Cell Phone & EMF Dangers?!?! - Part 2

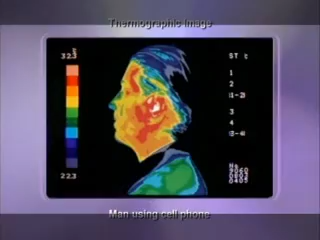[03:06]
Take a look at this thermographic image of a person's head while using a normal cell phone. The red areas indicate warming of the fragile head tissue.
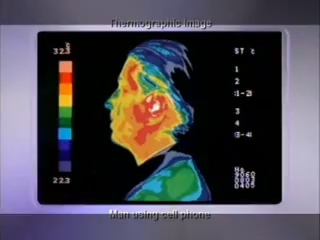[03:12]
Now look at the same person's head after using the
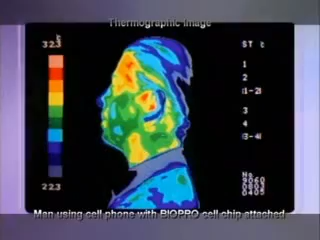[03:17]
same cell phone with a BioPro cell chip attached. The difference is amazing.